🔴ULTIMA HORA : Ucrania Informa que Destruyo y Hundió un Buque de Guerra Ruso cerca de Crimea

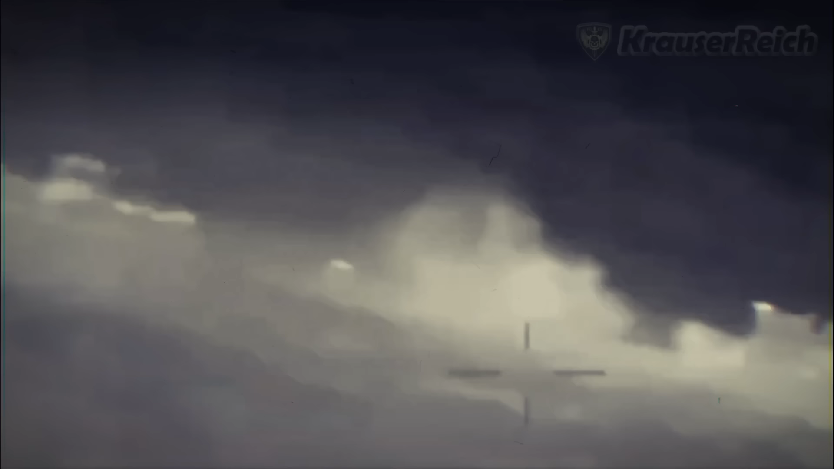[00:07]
Un buque patrulla de la flota rusa del Mar Negro, el Sergei Kotov, fue el objetivo de un ataque nocturno,
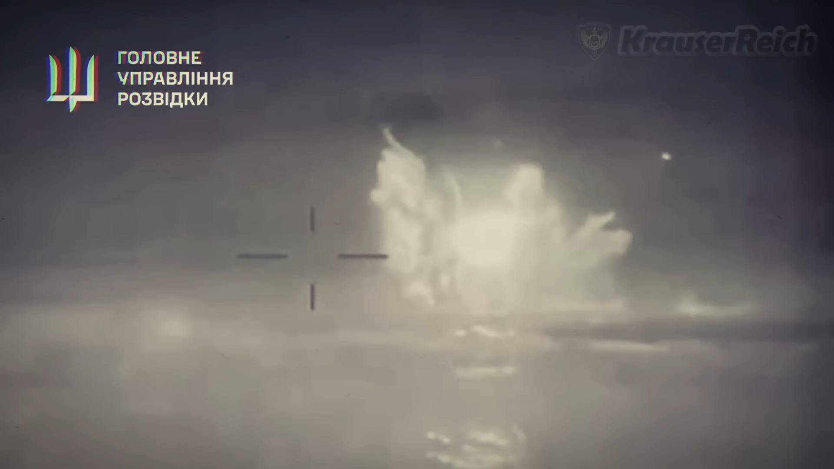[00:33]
Drones marítimos ucranianos atacaron y hundieron un barco patrullero de la flota rusa del Mar Negro frente a las costas de Crimea en un ataque nocturno, así lo informó el martes el ejército ucraniano.